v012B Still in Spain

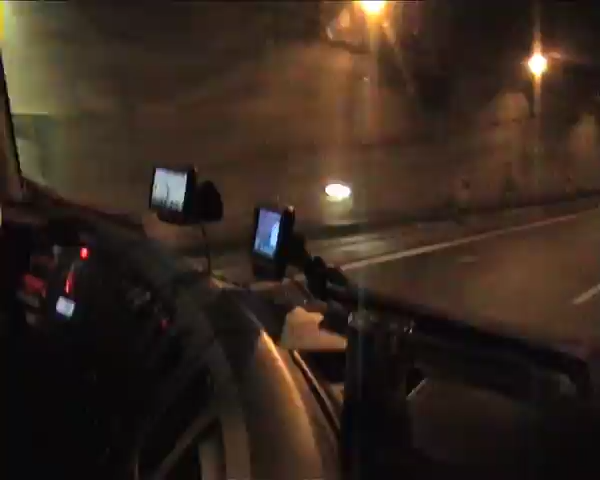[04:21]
Can't really see, but still. This one is working, this one also. Two types of GPS working, and the radio.